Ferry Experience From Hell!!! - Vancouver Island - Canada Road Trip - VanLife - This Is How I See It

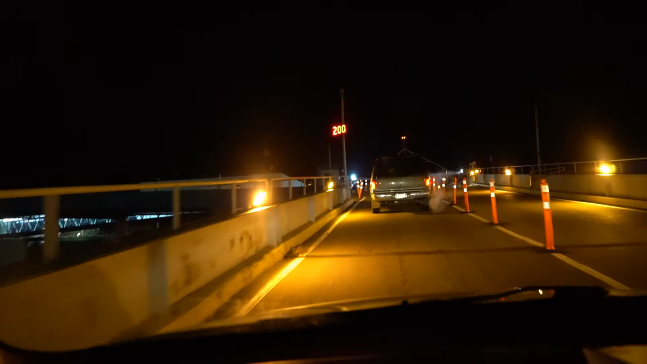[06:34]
I'm the last vehicle in my row too. So. Well, would you look at that.